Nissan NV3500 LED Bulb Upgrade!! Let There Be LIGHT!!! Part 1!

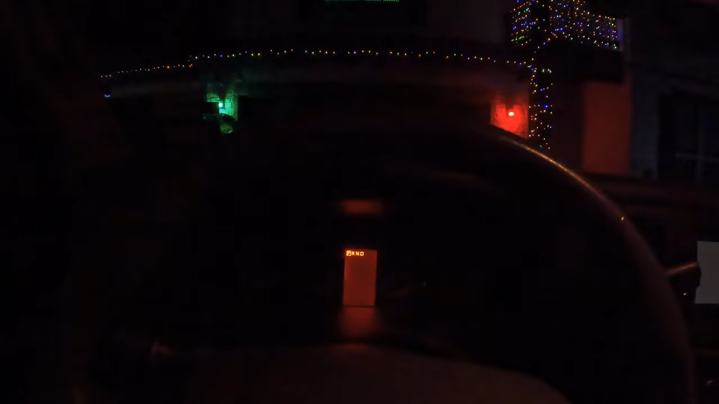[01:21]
And then I'll do something once I put the LED light in and we can really see the difference. And here is stock headlights.
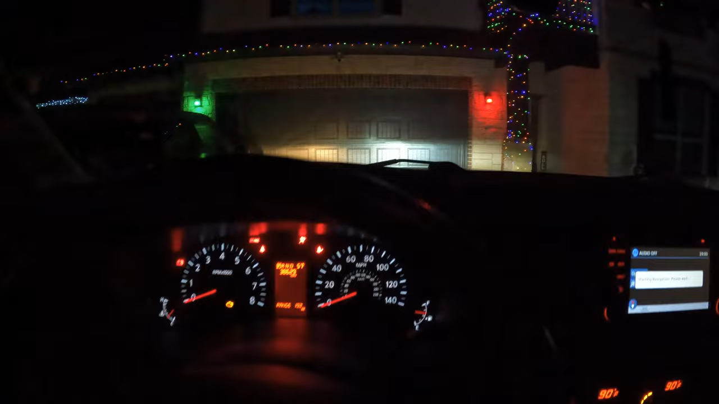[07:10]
It does come on. And, it does look brighter. At least, whiter.
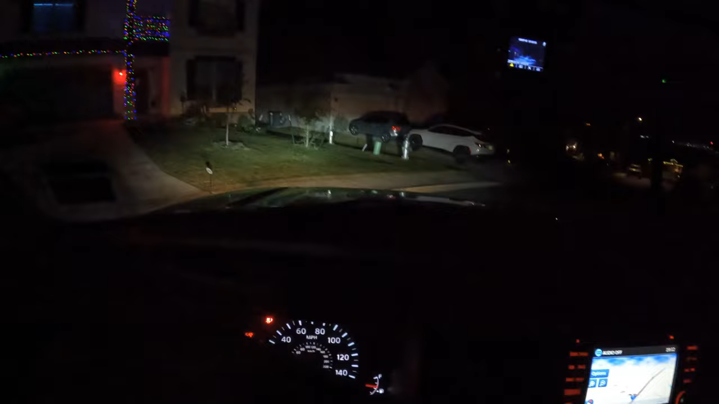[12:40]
Trying to drive down this hill. One handed. Just so we can see. And, I mean.
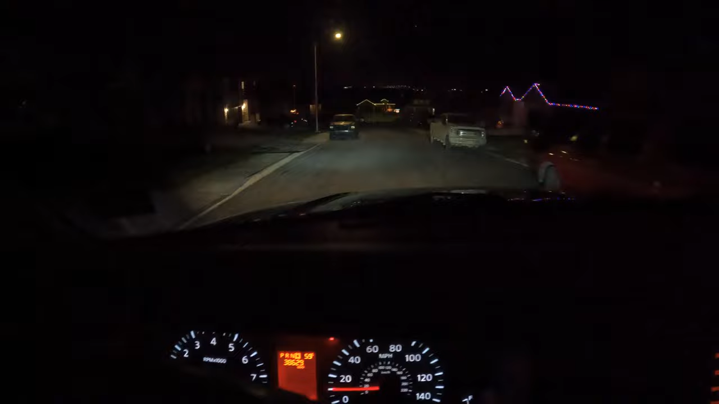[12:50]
I definitely can see. Going down this hill. Quite nicely. The cast seems to be pretty good. And, even. Doesn't seem to be spilling upwards. Or, you know. Blinding. Let's see. The bottom of the hill here. Nice. Nice output. Here's a nice straight away here. And, some people walking. So, if I can't test my. The brights.
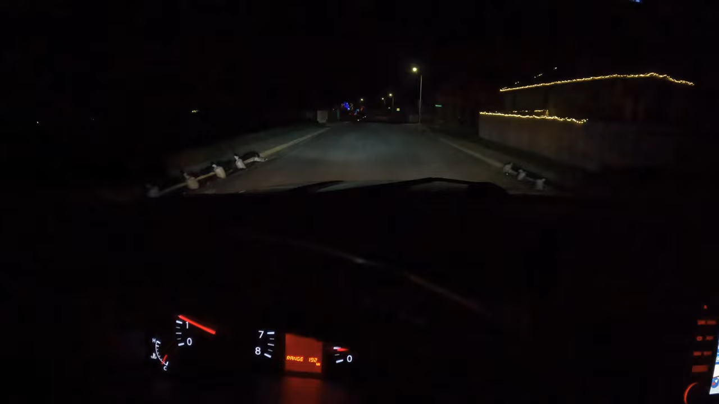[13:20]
And, of course. My mailbox. So, I'm going to go ahead and grab my mail. And, go up the other side. And, then we'll see. See how it looks going back up a hill. Just got my mail. Heading up the hill. That's this. Parallel road to my road. But, the similar incline. And, as you can see. I mean. Definitely no visibility issues. Nice and bright. And, definitely.
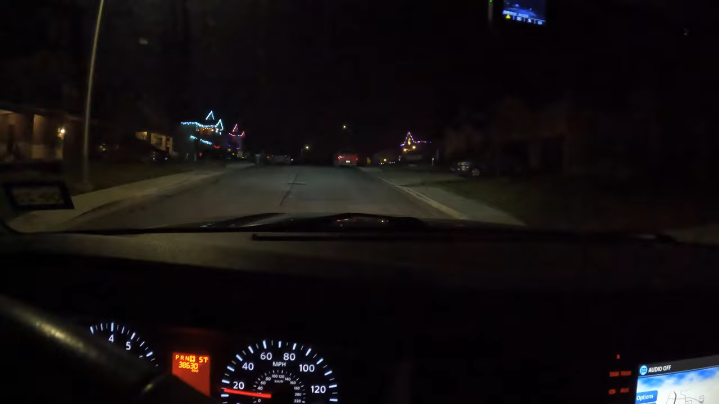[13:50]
Liking the visibility. Improvement. Some of these roads back here get pretty dark. And, sometimes. The OEM halogens. I can't see.